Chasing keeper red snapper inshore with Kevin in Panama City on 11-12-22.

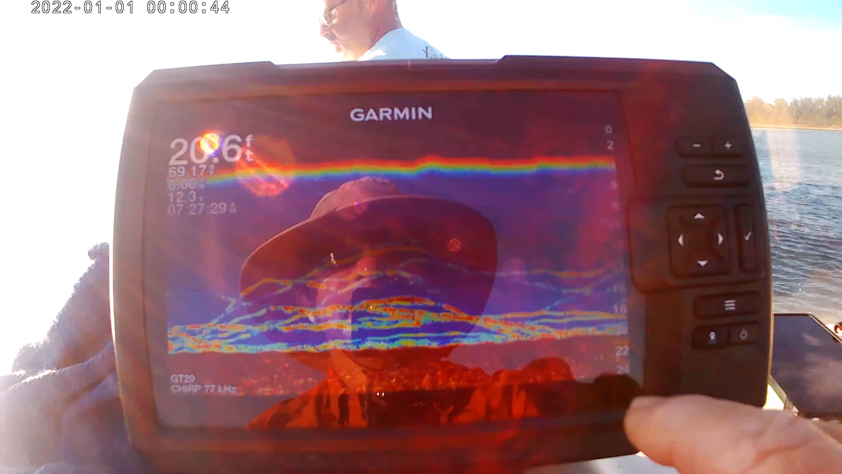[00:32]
And that's all fish. Most likely it's all snapper. There's a little bit of structure on the bottom here, some rocking stuff.
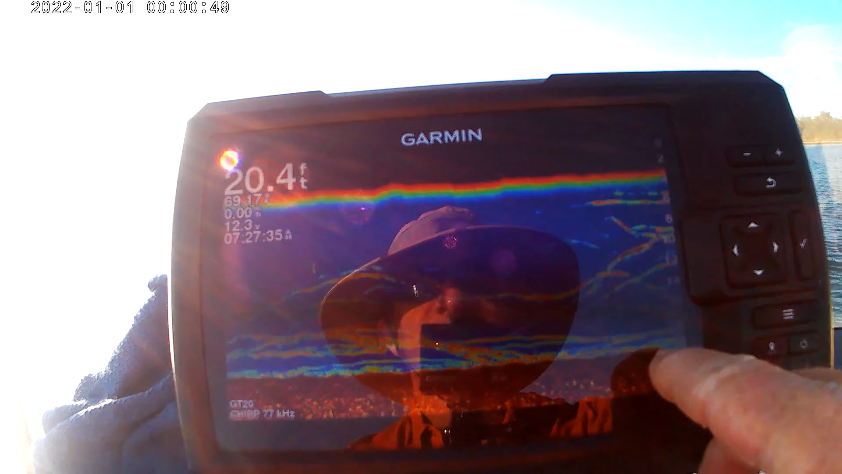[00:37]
On screen: depth 20.4 ft
It's what we call live bottom.